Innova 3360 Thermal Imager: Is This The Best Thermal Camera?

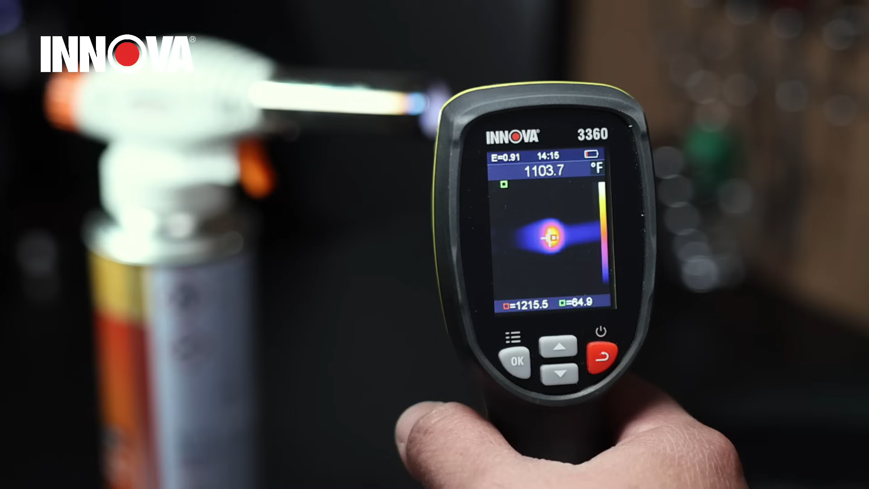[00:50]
On screen: spot 1103.7°F
Able to read temp readings of up to an insane 1,112 degrees and
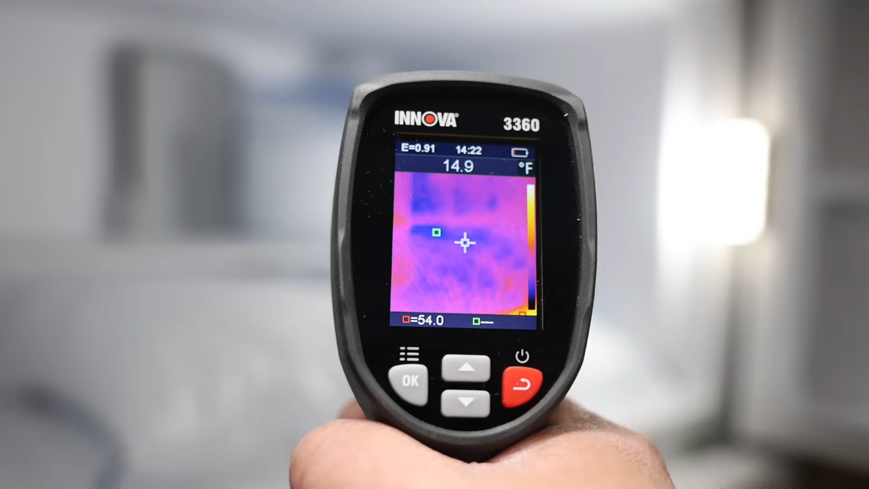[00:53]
On screen: spot 14.9°F
down to a beyond freezing minus 4 degrees.